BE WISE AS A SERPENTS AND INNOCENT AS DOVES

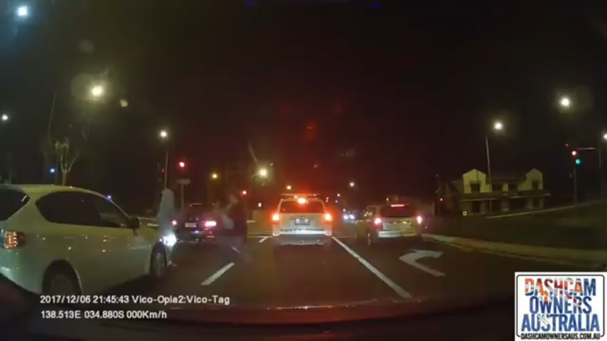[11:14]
About six months ago, I was driving on a very busy street and all three lanes were crowded, so I was driving slow,